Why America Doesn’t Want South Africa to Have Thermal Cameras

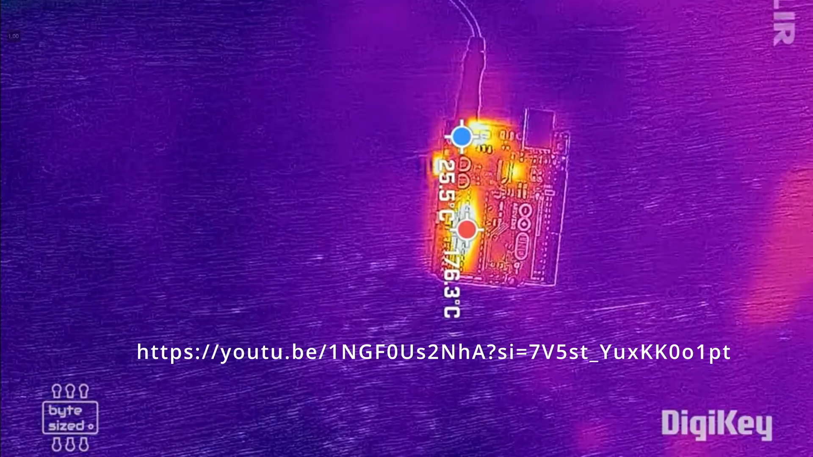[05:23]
You can debug PCBs by seeing which component is overheating.
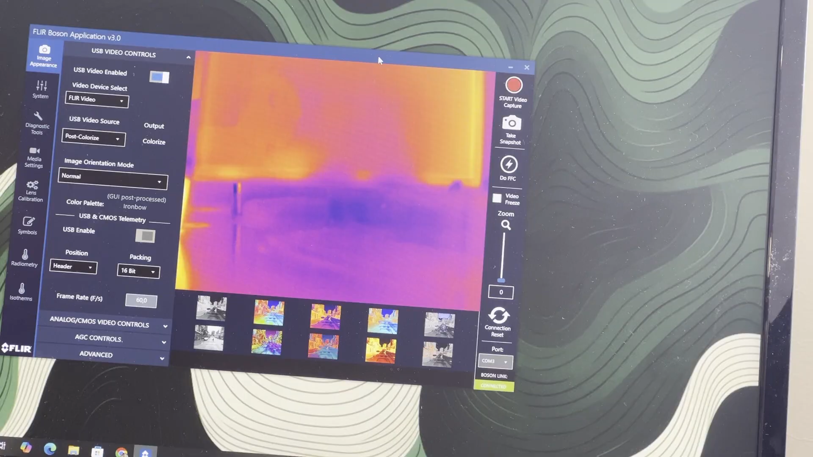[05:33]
Or you can see how hot this cup of tea is. Or how cold this frozen water bottle is.
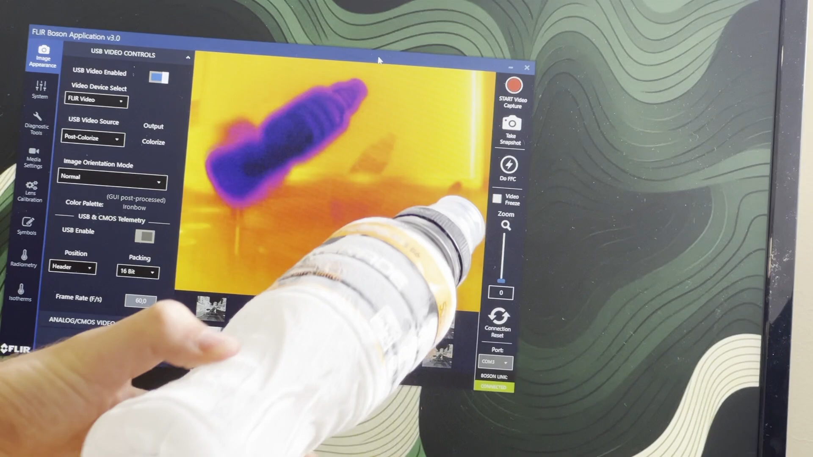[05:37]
Or how terrible my circulation in my fingers is. It can see at night.